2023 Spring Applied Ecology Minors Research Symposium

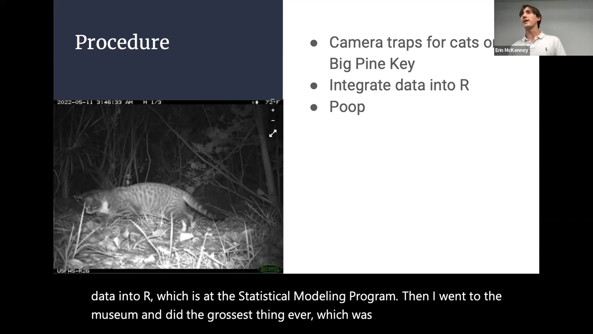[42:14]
which was rehydrating eight-year-old cat poop and picking it apart to see if there was any evidence of consumed wildlife in there.
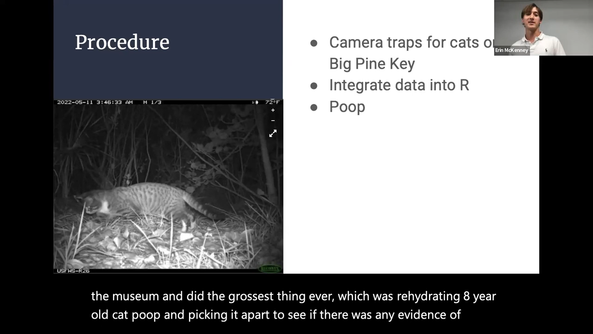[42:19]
This is an image of, um, Wildlife Insights and what that program kind of looks like.